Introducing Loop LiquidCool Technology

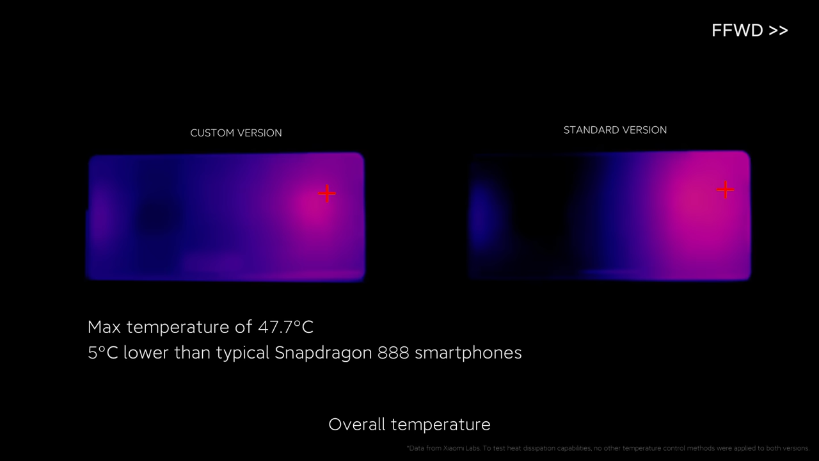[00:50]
overall temperature is reduced by up to 5 degrees Celsius. Smartphone cooling like never before.